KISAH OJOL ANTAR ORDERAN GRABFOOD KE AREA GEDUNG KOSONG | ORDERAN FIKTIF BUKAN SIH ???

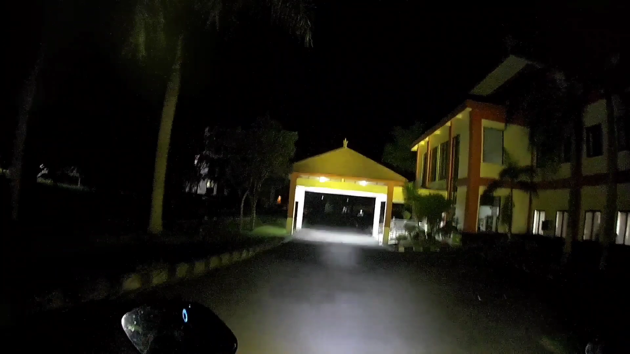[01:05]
Dalam 60 meter, belok sedikit ke kiri.
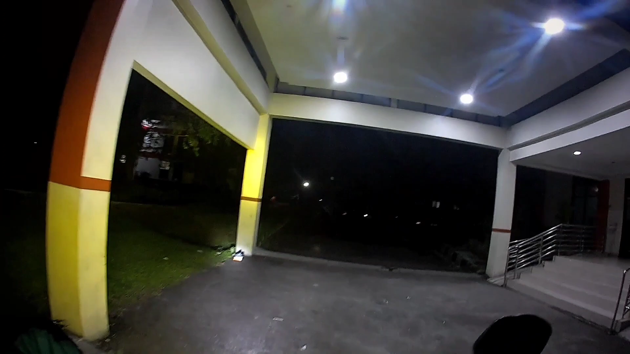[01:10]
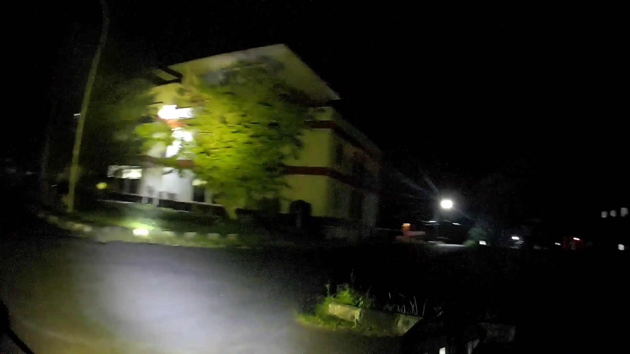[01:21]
Nggak ada yang jaga sama sekali apa? Ini mana sih titik oh, iya. Dalam 40 meter, belok kiri.
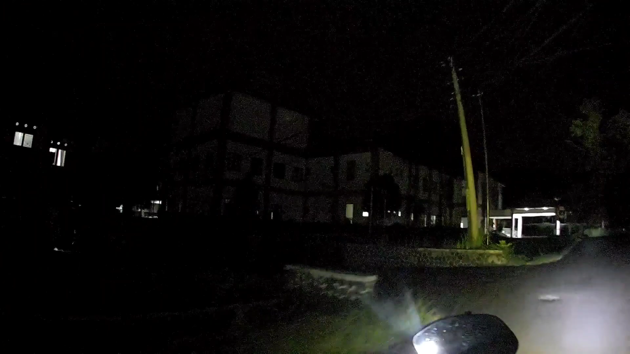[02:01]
Eh, ini nih ada yang nangkring nih motor nih. Ah, alhamdulillah.
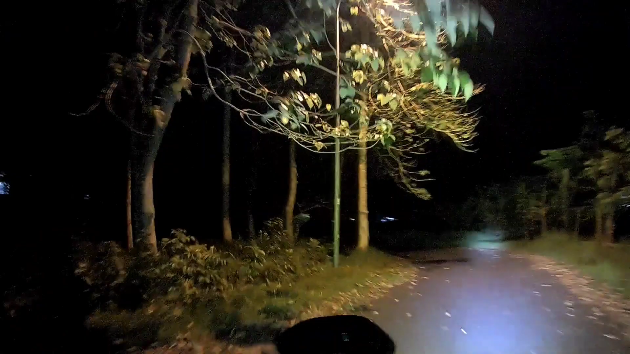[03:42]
Ini mana? Dalam 20 meter, belok kanan.
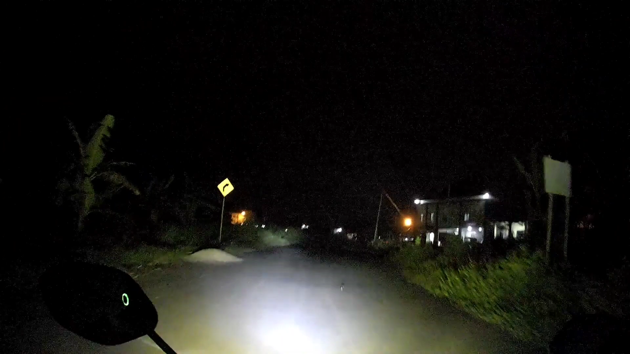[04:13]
Lanjutkan berkendara sejauh 600 meter, lalu belok kiri. Gelap betul. Ya,
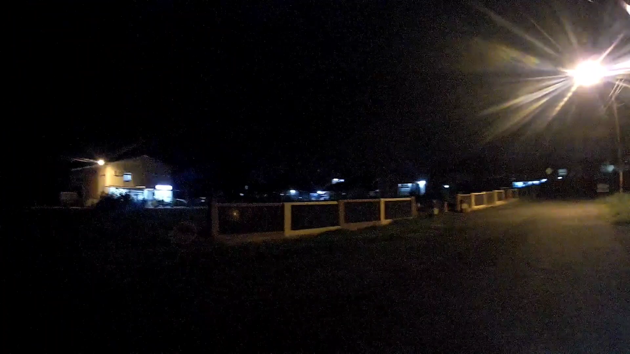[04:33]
rescue. Bung Brimob mana sih? Itu kali ya.
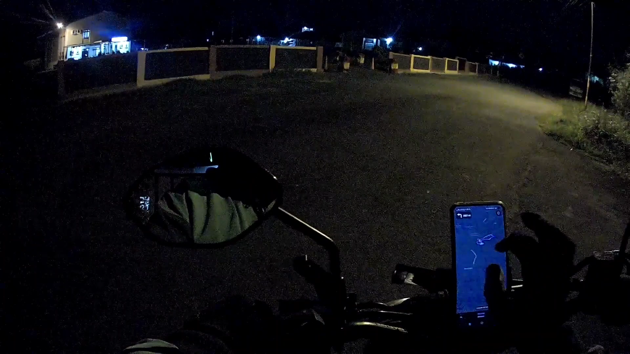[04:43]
Boleh nggak sih masuk? Lagi apel itu. Oh iya ini. Bung Brimob.
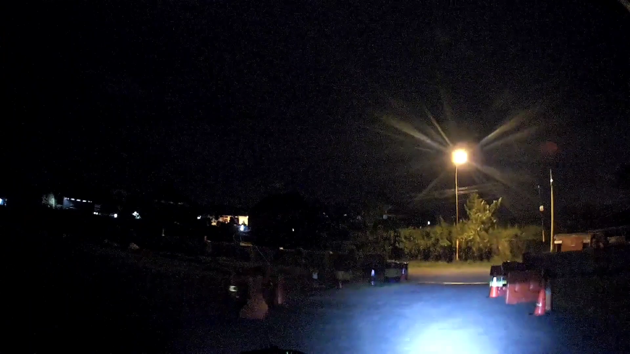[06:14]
Oke cuy, Gedung Brimob serem wilayahnya. Ah anjay, gelap banget ya kan, gedungnya mana gedung kosong semua. Ya iyalah kosong jam segini gitu loh. Terus ini kemana cok? Lurus terus. Serius ini sieun areanya, sieun anjay.